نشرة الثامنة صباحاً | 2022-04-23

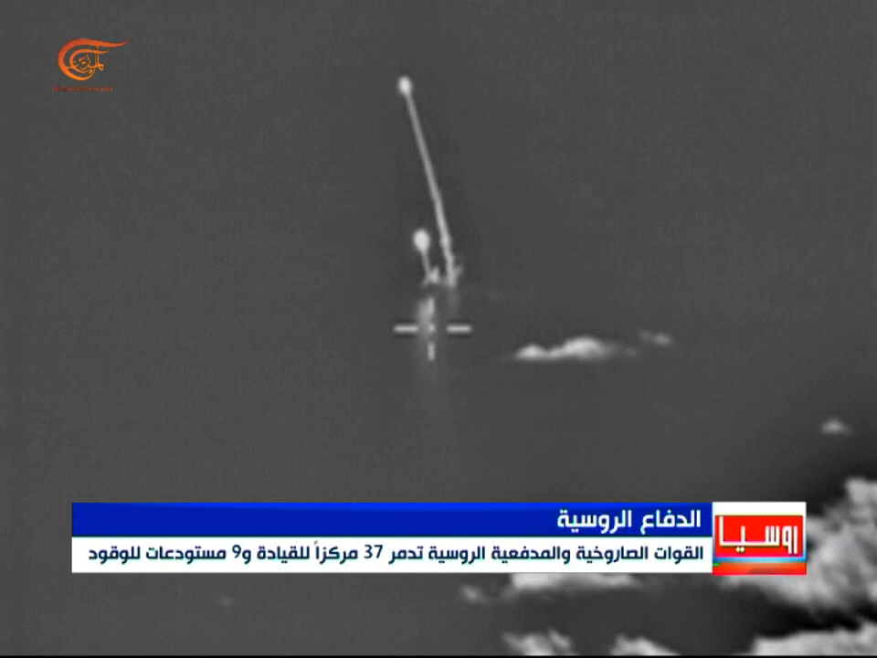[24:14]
نظاما صاروخيا أوكرانيا مضادا للطائرات من طراز S-300 قرب منطقة نوفوسيوركا